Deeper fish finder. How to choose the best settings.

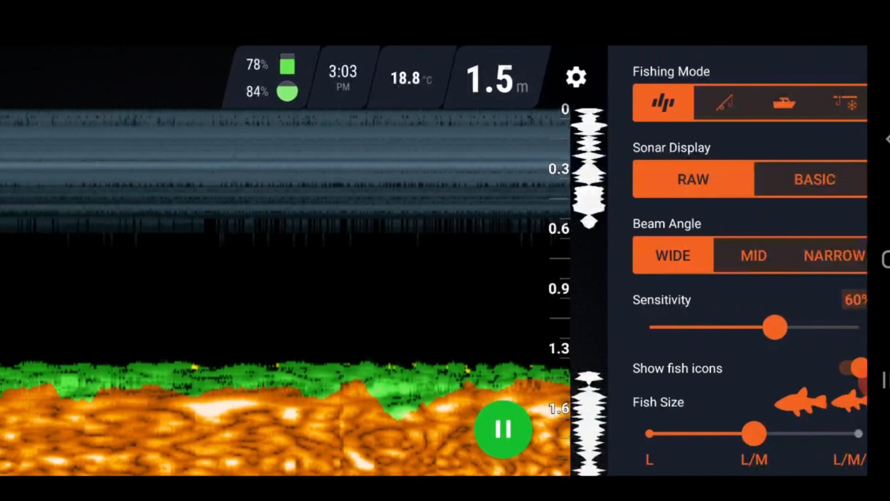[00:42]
On screen: depth 1.5 m, water 18.8°C
If you push that cog, that will bring out these little options on the right hand side. If you push it again, they disappear. So if I push that cog, up the top here, the top one is fishing mode.
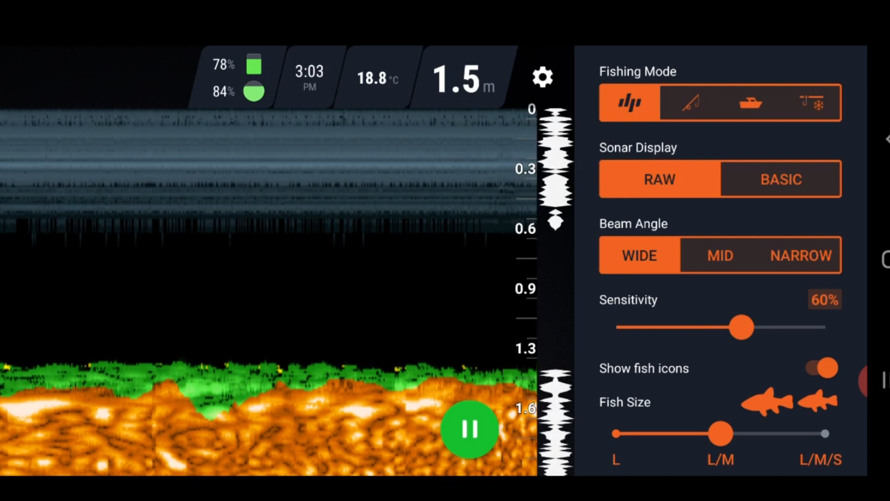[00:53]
On screen: depth 1.5 m, water 18.8°C
On the left, which I'm in now, you'll see the little deeper icon. That pretty much means the default setting. The next one is shore-based fishing, which is how you create a bathymetric map.
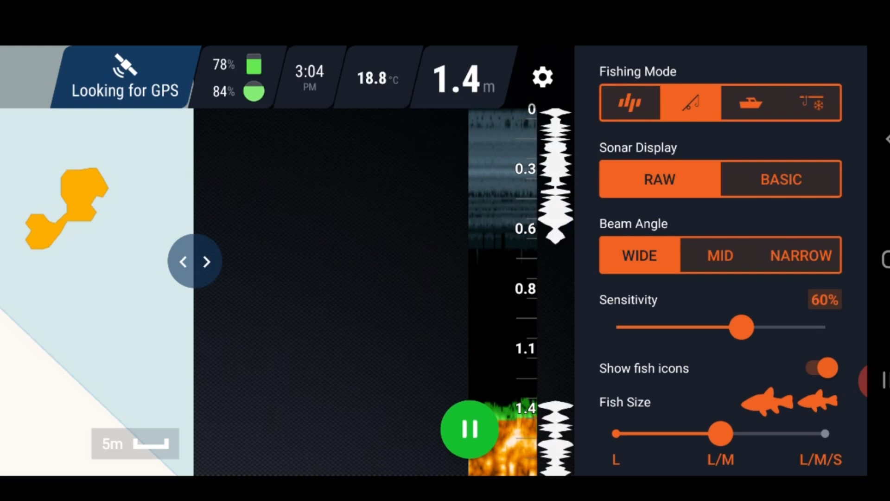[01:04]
On screen: depth 1.4 m, water 18.8°C
And you can see over the left here, I've been playing around with that over the last few minutes. Now, over the left where the bathymetric map is, you can see there's a little circle with two arrows. I can drag that either way I want to,
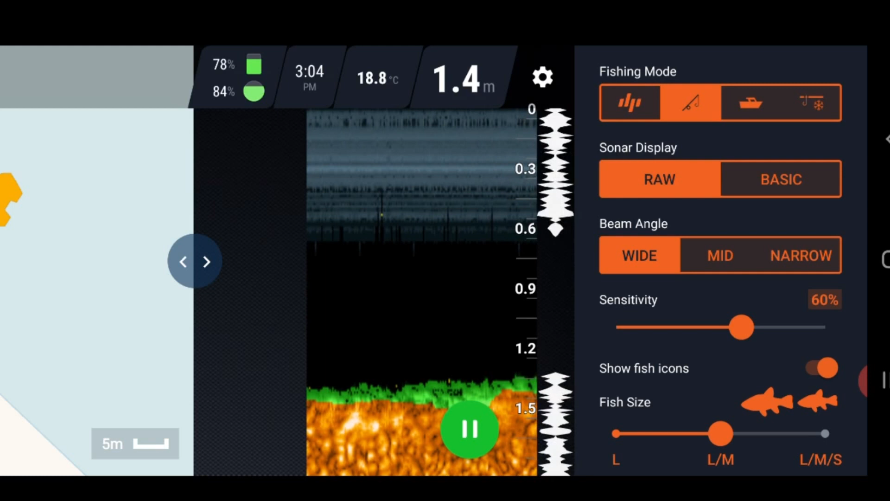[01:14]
On screen: depth 1.4 m, water 18.8°C
to make that fit more or less on the screen. You see that? You can make it bigger. I can have it really small like that. But that is for creating a bathymetric map.
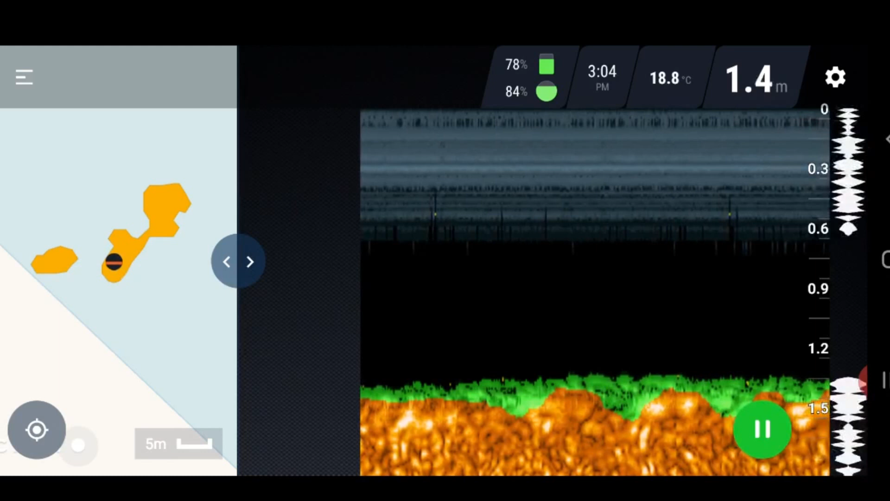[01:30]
On screen: depth 1.4 m, water 18.8°C
And that'll be stored and backed up on your deeper, on your deeper lake book.
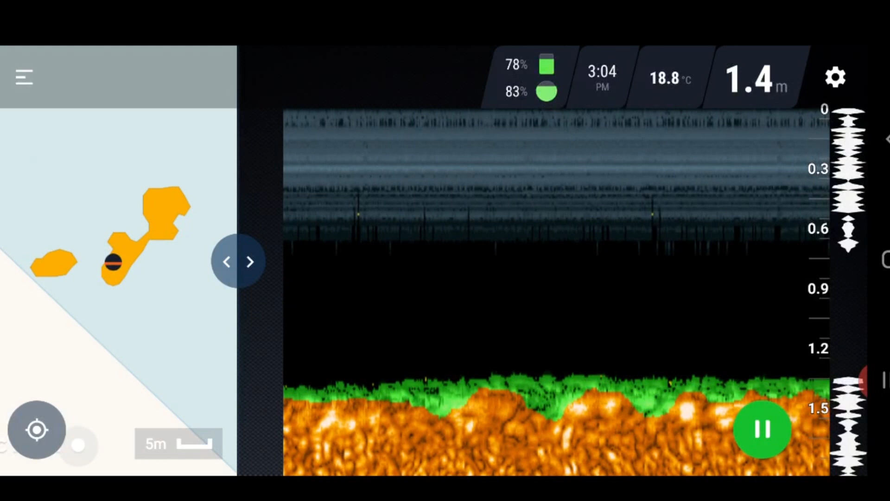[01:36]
On screen: depth 1.4 m, water 18.8°C
So I'll go back, I'll hit the cog again and I'll go back into the settings. The next one over is boat mode, which is pretty similar.
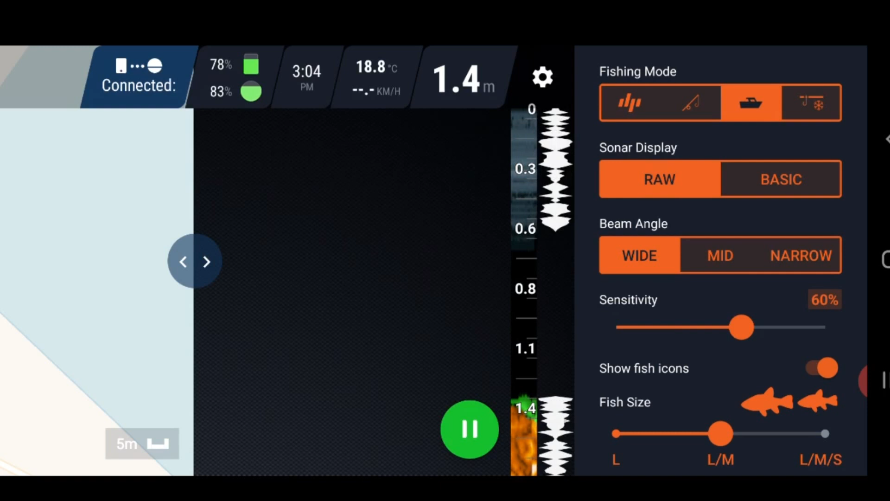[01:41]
On screen: water 18.8°C
What that does, it uses a, it just is the same fish finder on the right hand side.
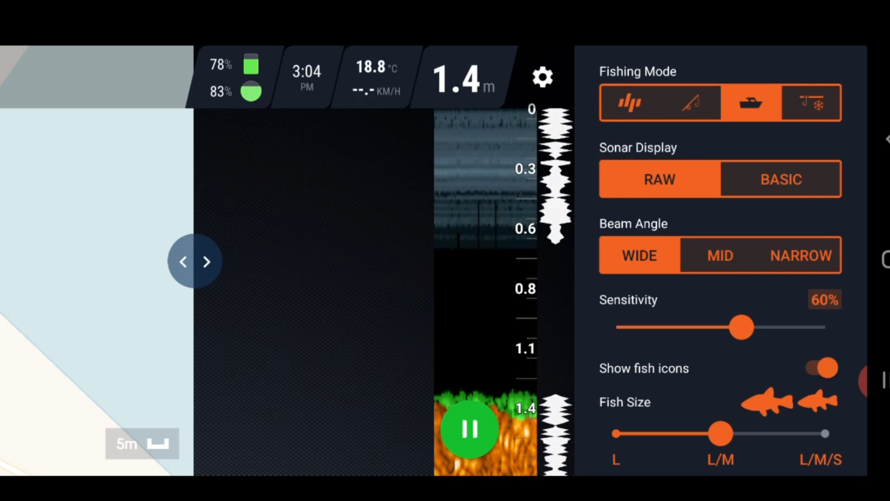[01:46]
On screen: depth 1.4 m, water 18.8°C
But over here, basically it just shows you where you are on any given lake.
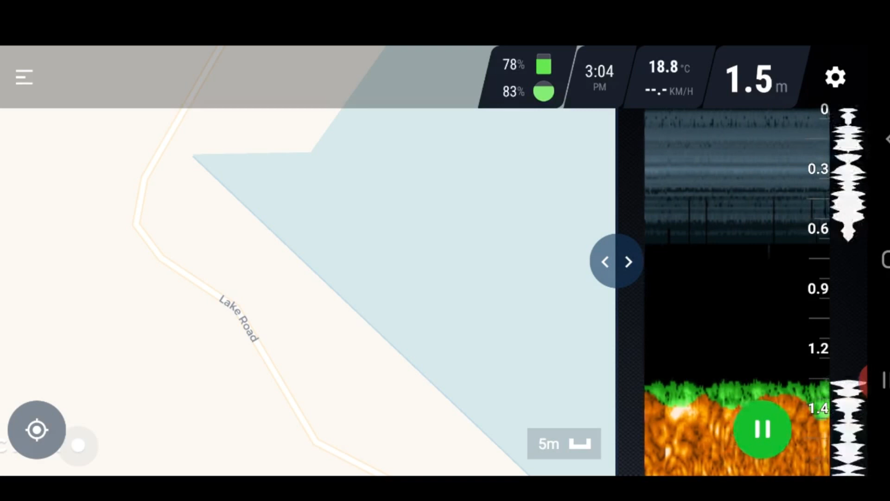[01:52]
On screen: depth 1.5 m, water 18.8°C
So it brings up a map so that you can navigate around the lake using the map while you're using the fish finder.
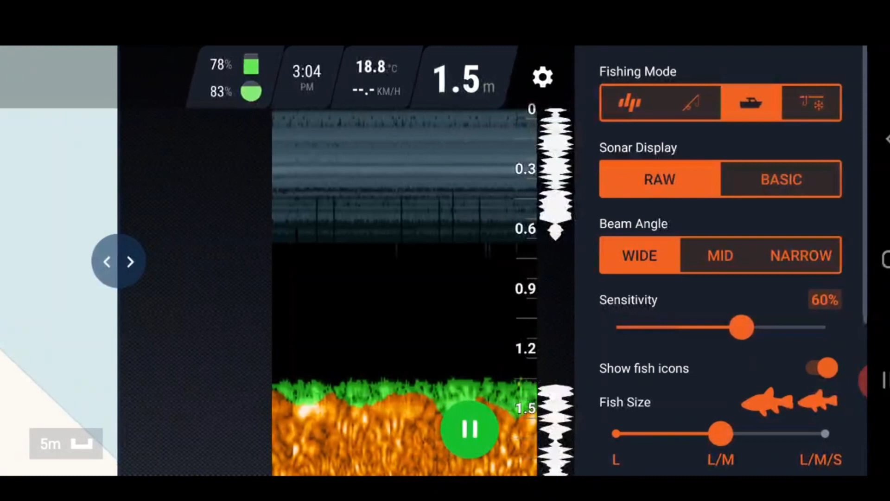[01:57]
On screen: depth 1.5 m, water 18.8°C
Now I'll go back into there. Over the side here, we've got night fishing mode. We've got ice fishing mode, sorry.
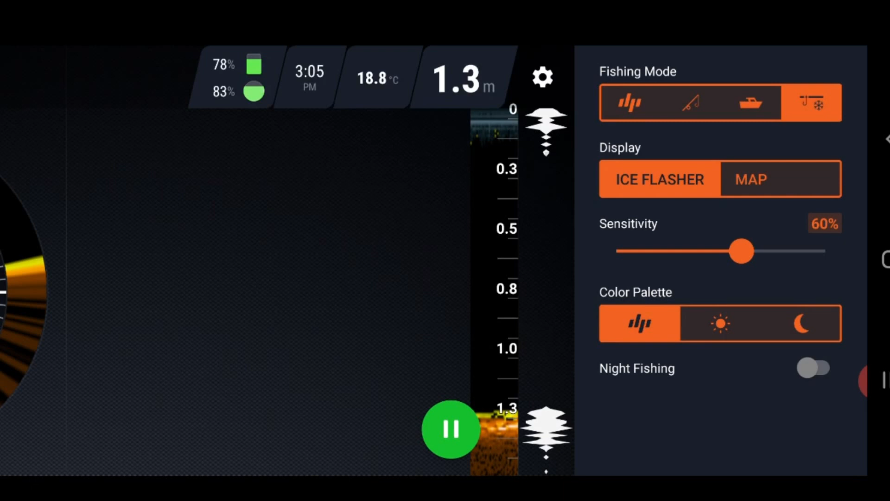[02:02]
On screen: depth 1.3 m, water 18.8°C
And I've got to be honest, I'm not 100% sure what night fishing, what ice fishing mode does, because we don't get frozen lakes where I live. In fact, on the coldest of nights, we even get frost.
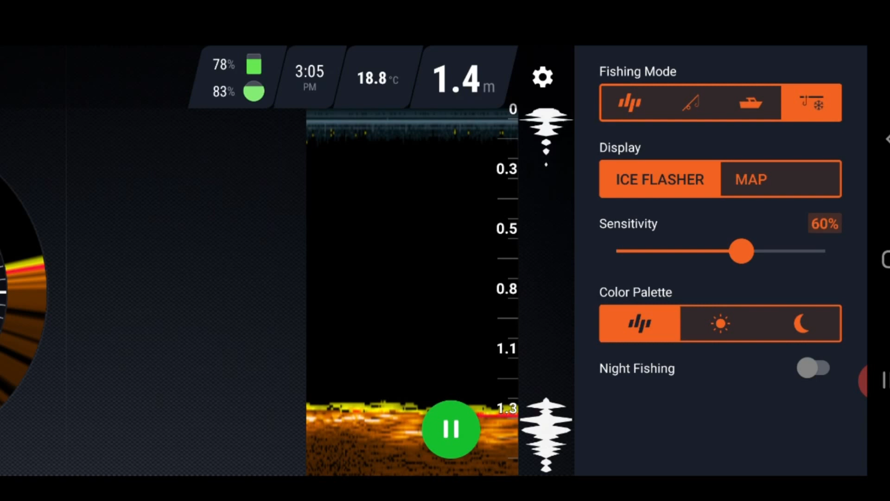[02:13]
On screen: depth 1.4 m, water 18.8°C
It's a very highly been a hot part of the world. So we've got up the top right hand corner, we've got ice fishing mode, boat mode, shore mode, which is bathymetric maps and just the standard default mode, which is what I'm using now, just to use my fish finder as an eye on the water.
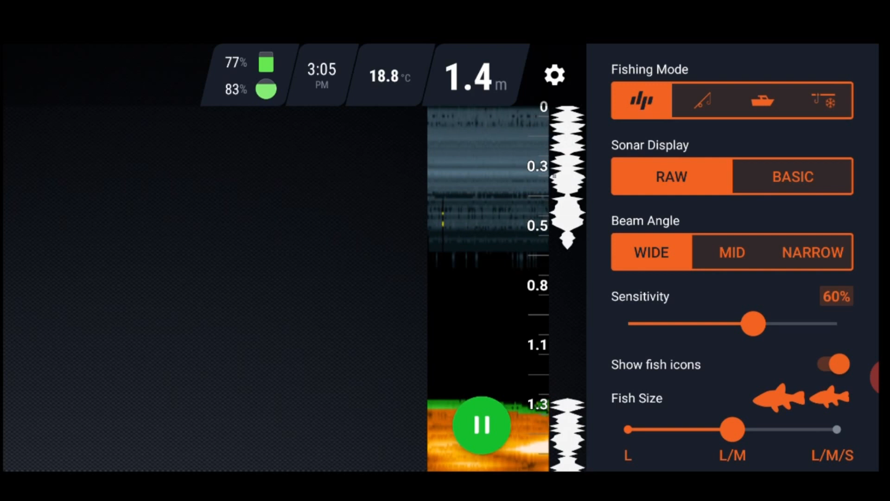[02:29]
On screen: depth 1.4 m, water 18.8°C
Now underneath that, we've got sonar display, raw and basic. Raw is what I'm on now. I'm on raw and as you can see, it's just showing that there's a bit of green stuff on the bottom. What that green is, it's just soft mud and then it goes down to a more compact sort of ground underneath that layer of mud. If I go into basic, what you'll see is it just shows you where the bottom is. You can see basic there now. So right about now as it scrolls across, you can see the difference between raw and basic.